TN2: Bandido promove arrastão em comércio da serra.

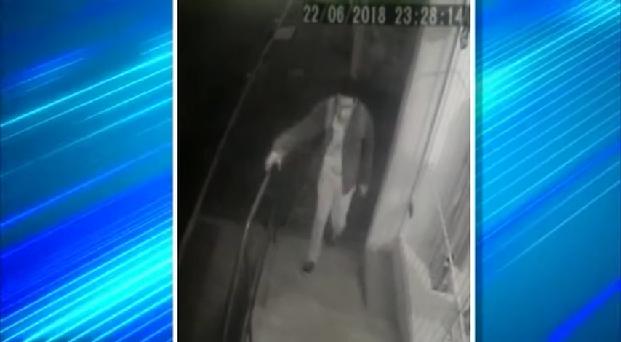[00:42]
O ladrão que parece ter problema em uma das pernas foi flagrado tentando arrombar a fechadura de um dos estabelecimentos e também levando algumas peças da loja vizinha, com cabide e tudo.
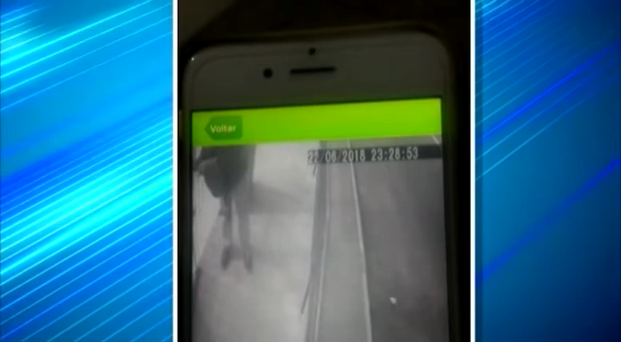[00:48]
Essa foi uma das lojas em que o bandido conseguiu entrar.